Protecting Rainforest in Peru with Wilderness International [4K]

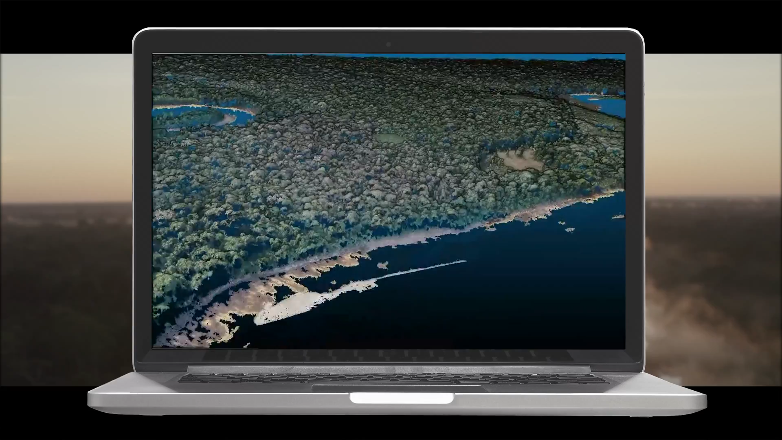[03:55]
and Cube 240 will then be processed and analysed using PIX4D Matic software.
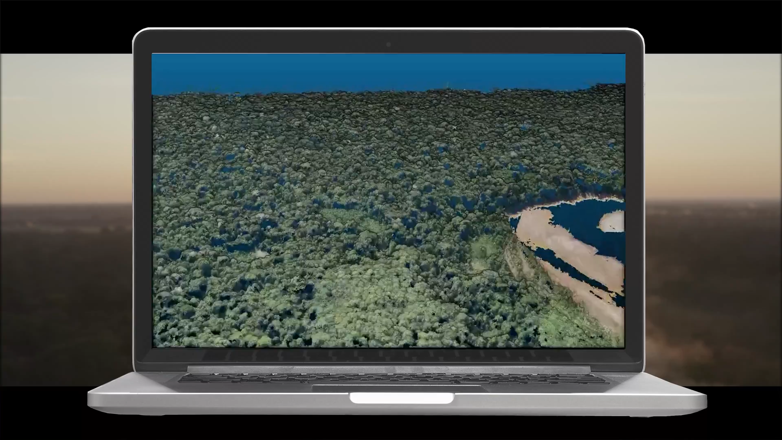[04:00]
With PIX4D's new and modern stitching software, the photos can be stitched faster and easier than ever before, which is a great reduction in workload.